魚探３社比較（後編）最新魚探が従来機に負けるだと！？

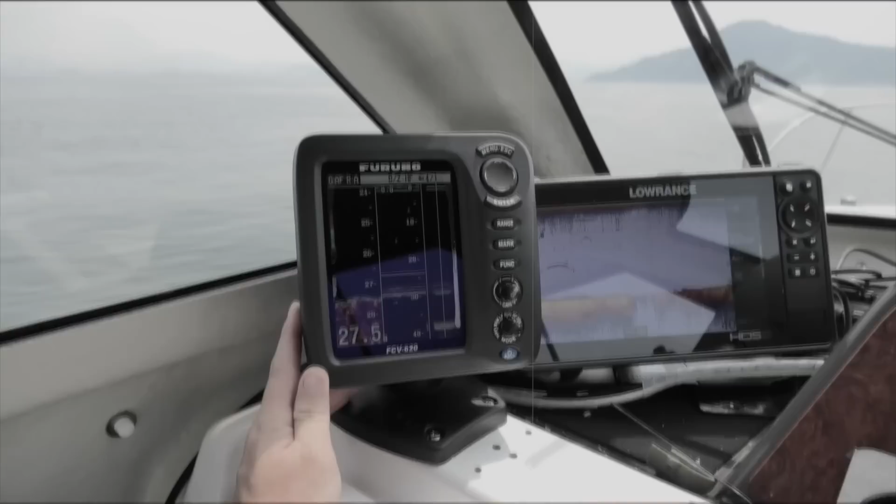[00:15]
ですねコンデックスの200kHzだとほとん
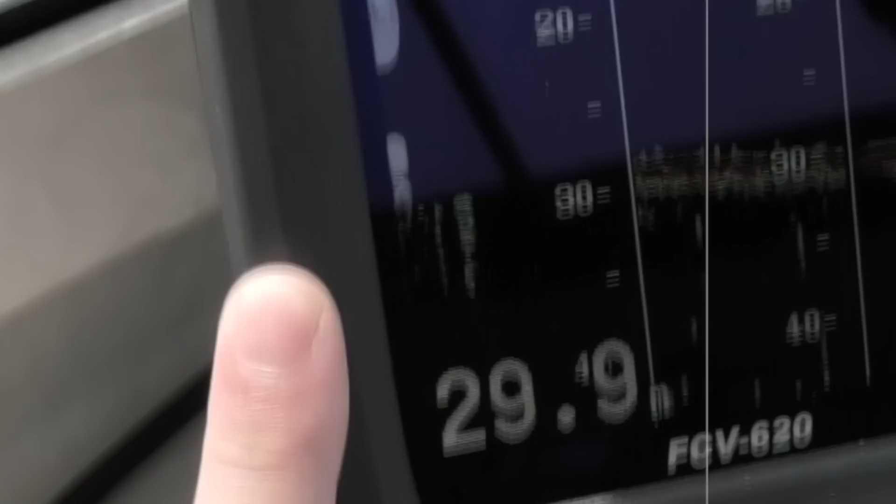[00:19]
On screen: depth 29.9 m
どもう映ってないですねだから
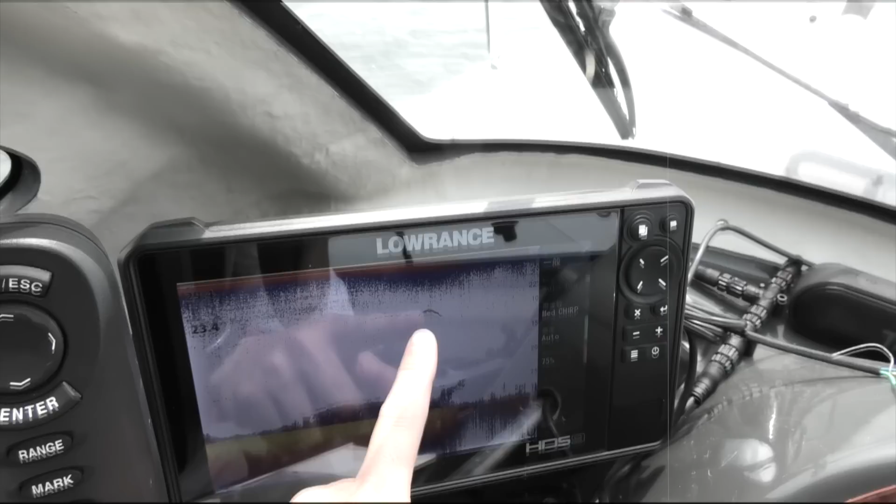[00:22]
こういうのが狙うべき魚ですね
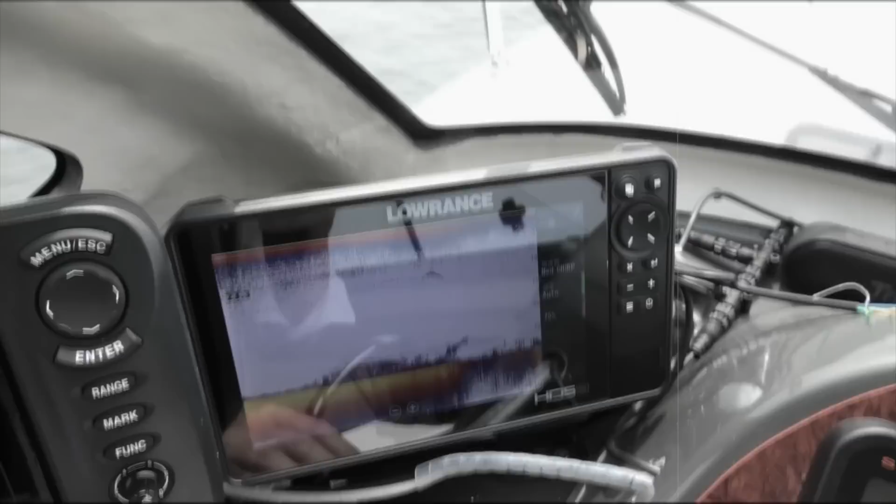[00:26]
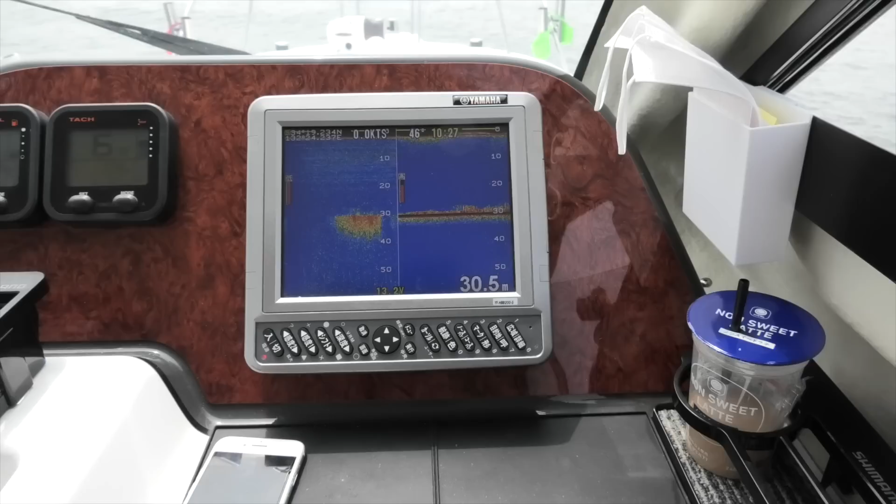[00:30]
On screen: depth 30.5 m
ちなみにですね振動子の取り付け方なんですけれども
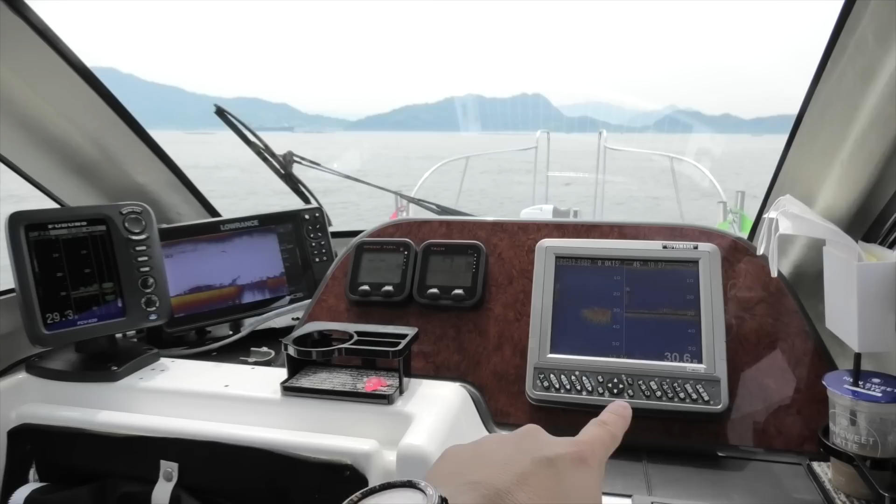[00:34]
こちらのホンデックスとこちらのフルのパルスはですね
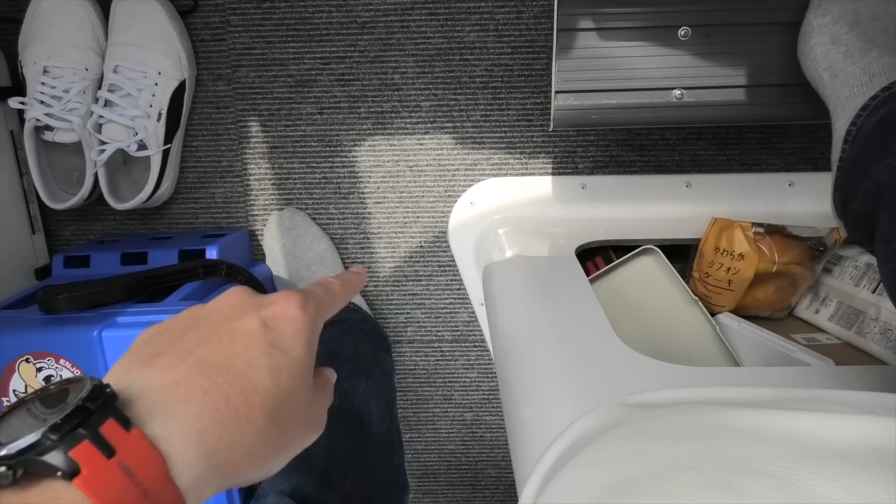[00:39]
このあたりですねごめんなさいねパンとかいっぱい散らかっているので
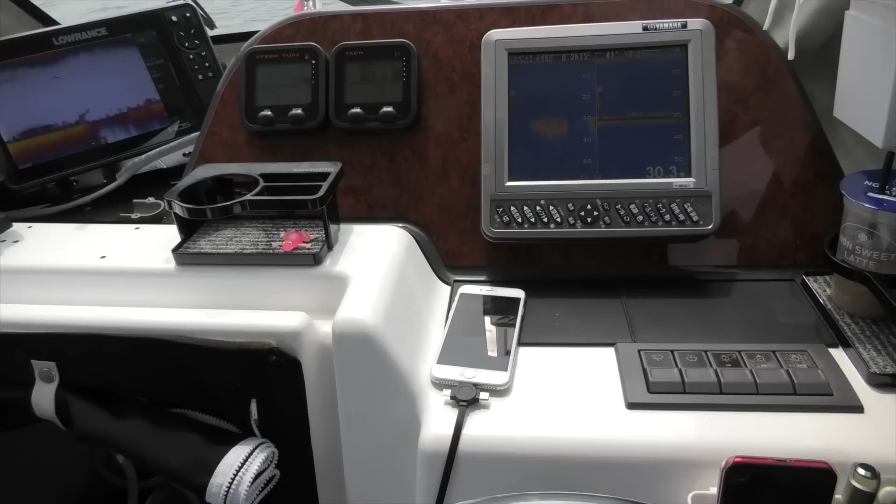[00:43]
そのあたりにインナーハルで取り付けていますインナーハルプラス水
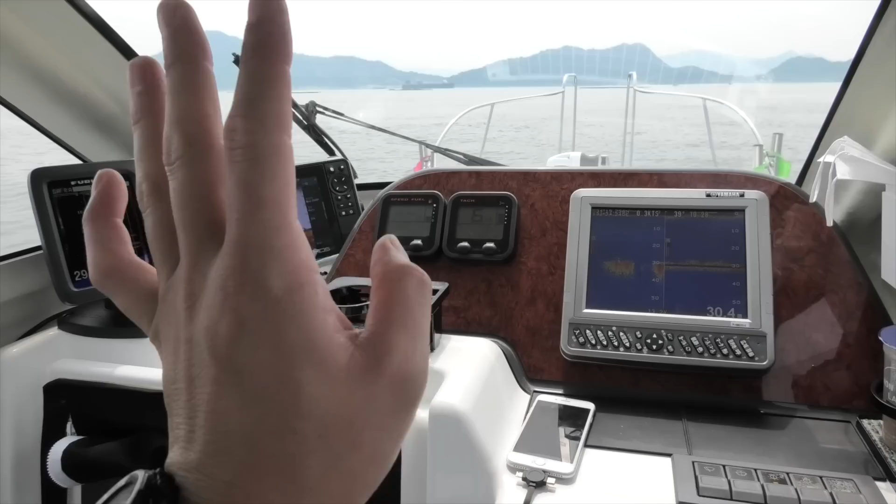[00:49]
を貼って擬似的なスルーハル状態で使っていますこの子はトランサムに3インワン振動子をベタ付けなので剥き出しですねで付けていますなのでまあそういった意味でも感度がいいのはロランスだと思うんですけれどもまあお
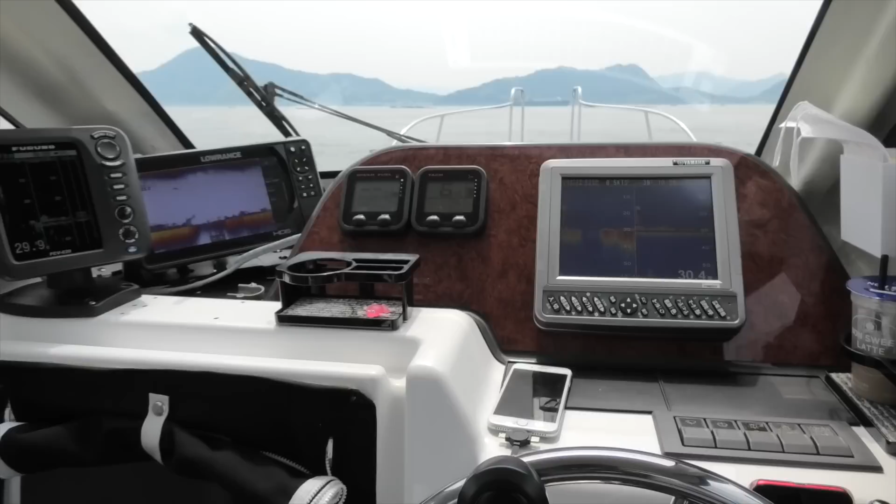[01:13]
魚の反応はそこで見えたなというところでじゃあ次はどのくらいのスピードまで反応を取ってくれるかっていうのをやっていこうかなと思いますさあじゃあ何もない
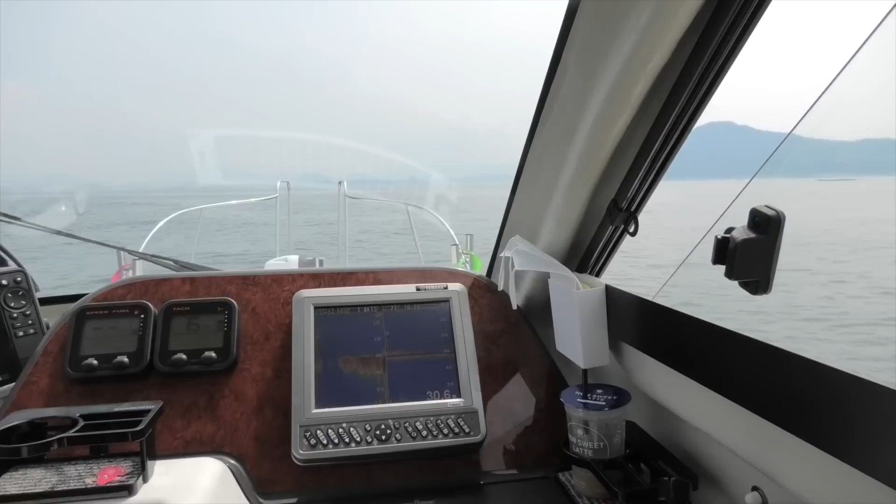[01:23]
安全海域安全方向に頭を振ってですねまずはデッドスローですねスピードが今2.
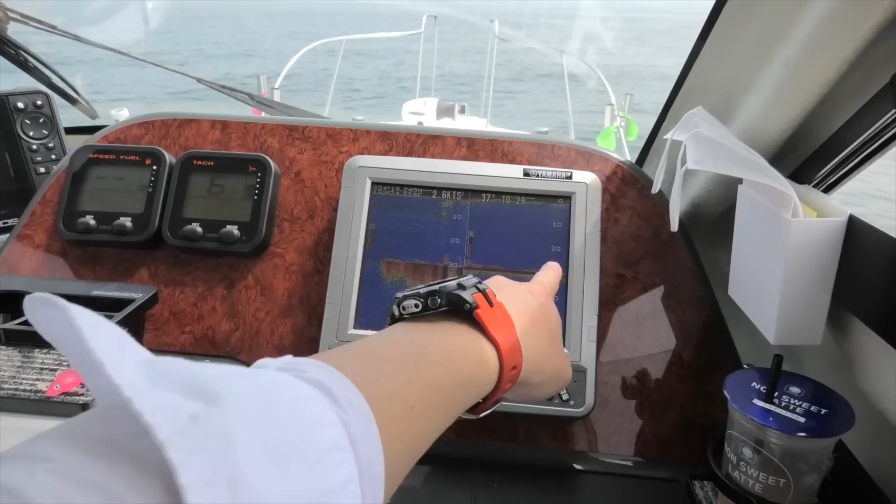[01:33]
3ノットこれ魚醤っぽいものが出てきましたねこういう反応こういう反応
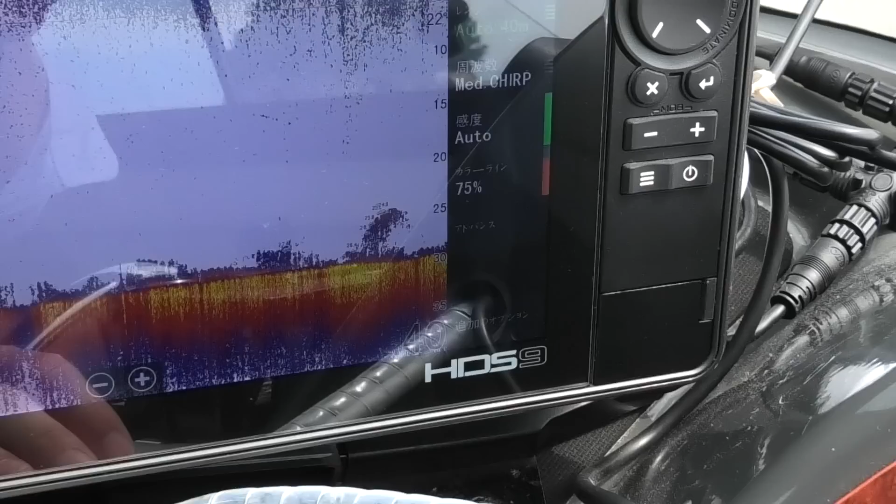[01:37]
こういう反応
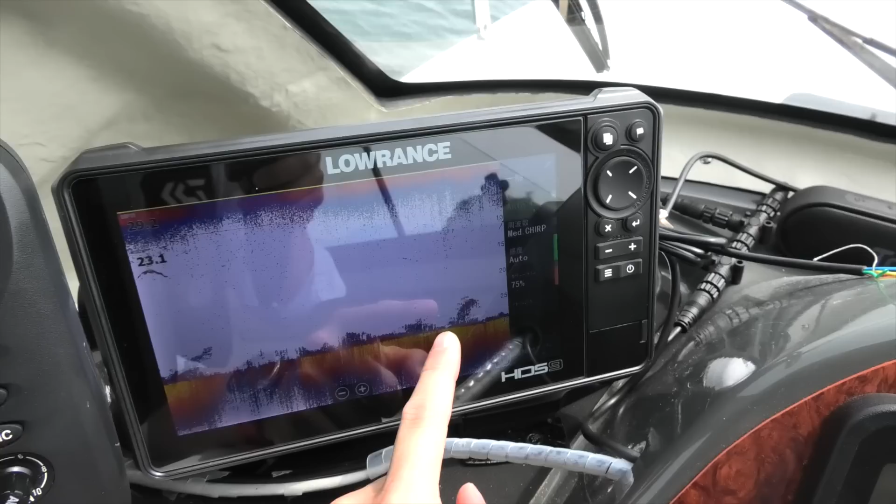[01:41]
解像度がねやっぱり高いですよねここのこれもが立ったものが波に煽られてこういう風な形でもがなびいてるなと思うんですけど
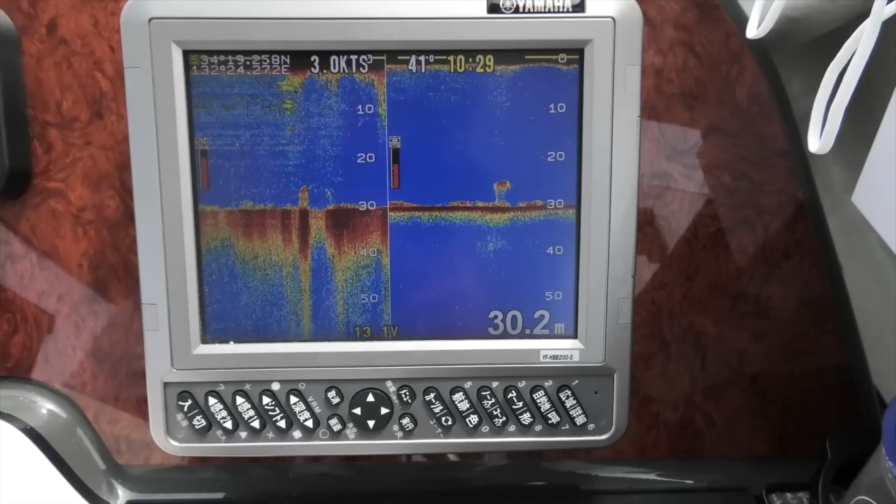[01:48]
On screen: depth 30.2 m
こちらで見るとそこまでは分かんないですよね魚醤なのかどうなのかってのは分かんないこれが魚の反応っぽいんですよこいつ
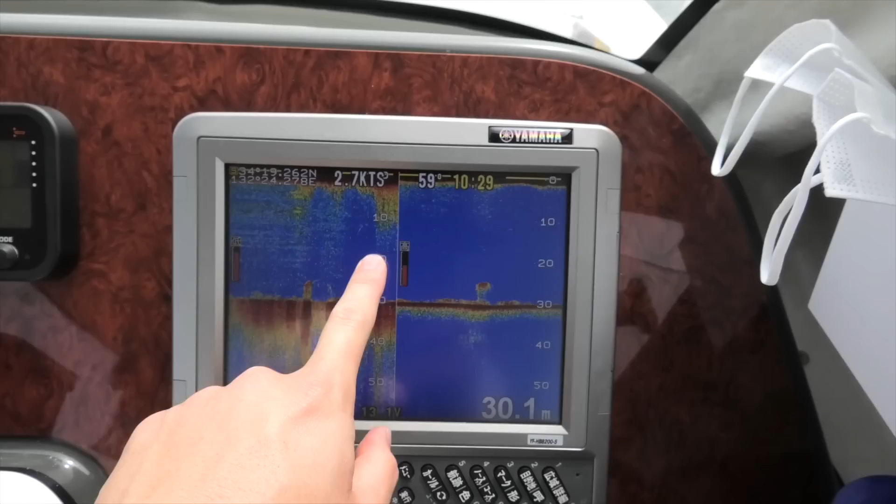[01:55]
On screen: depth 30.1 m, speed 2.7 kn
ロランスで見るとくっきり魚だって分かりますよねここの
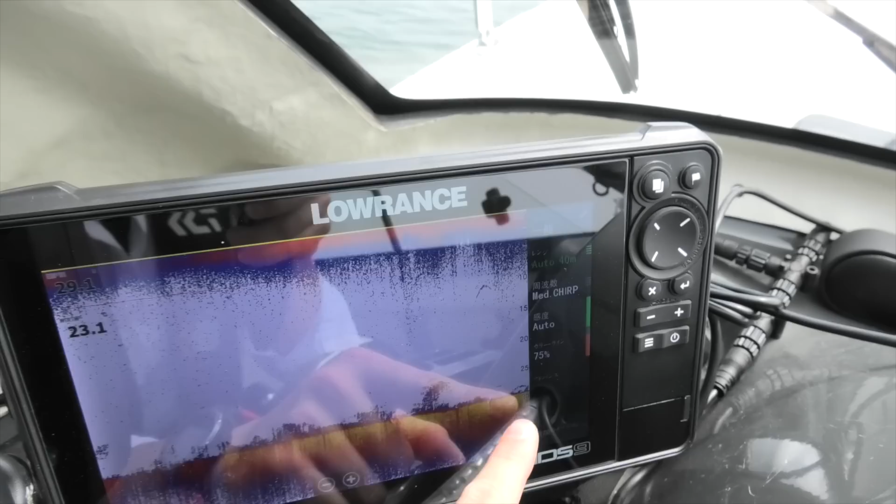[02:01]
ボトムのこいつも魚ですね出てきましたね3ノット弱ですね2.8ノットぐらいでこれくらいの見え方をしてますねまだ3車ともきれいに反応はとってます